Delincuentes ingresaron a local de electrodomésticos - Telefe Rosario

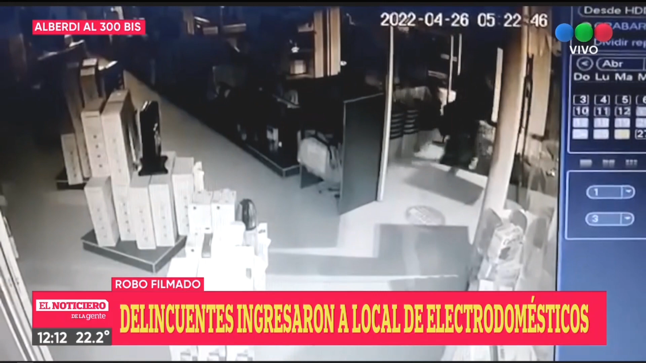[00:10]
Tiene muchísimas sucursales en Rosario y esta es una que ha sido tomada de punto, como algunas otras también, que está ubicada en la Zona Norte. Fíjense cómo rompen en una cuestión de segundo, con un golpe seco, ese cristal que es un blindex, que es grueso y que según Gabriela nos decía, tiene un valor de 100.000 pesos. Y se llevan lo que encuentran a mano, algunas cajas de las más pequeñas, las que pueden alzarse debajo del brazo.
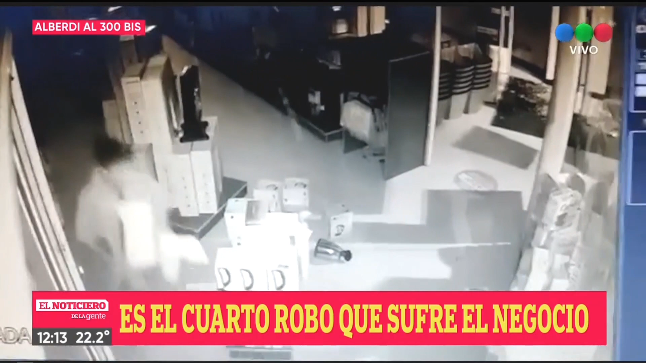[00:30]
Se ve una pava eléctrica y que se sale de la caja, alguna estufa. Y en este otro video, lo que también le mostrábamos, la caja registradora que suponemos,
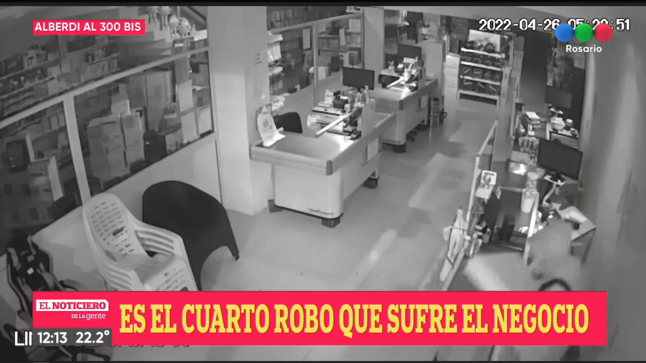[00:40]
y ahora se lo vamos a preguntar también a Gabi, no debe tener mucho efectivo. Los comerciantes no dejan en la caja más que algo de cambio, pero no hay un valor importante.
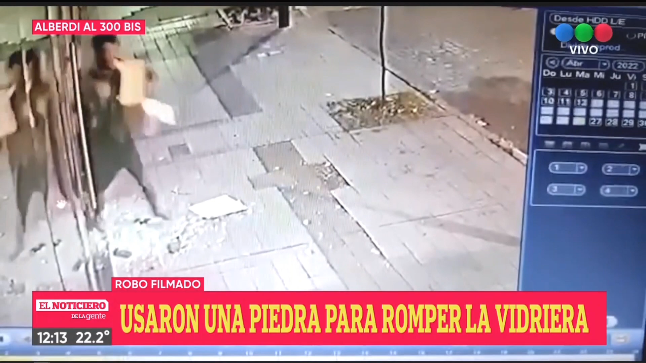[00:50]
Se escapan rápidamente con las cajas bajo el brazo, como decía Gabi, sino el valor económico para poder reemplazar esta pesada puerta de blindex, es mucho más de lo que en realidad pudieron llevarse. ¿Habrá que volver a la vieja reja? ¿Para tratar de evitar el acceso? Bueno, ya con Gabi hacemos contacto para ampliar acerca de todo esto.
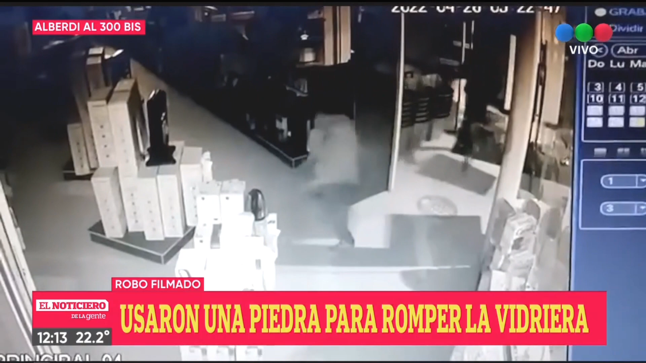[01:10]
Gabi, ¿qué se han llevado? ¿Se supo ya? Sí, por supuesto. Respecto a la caja registradora, ¿saben cuánto dinero había en la caja?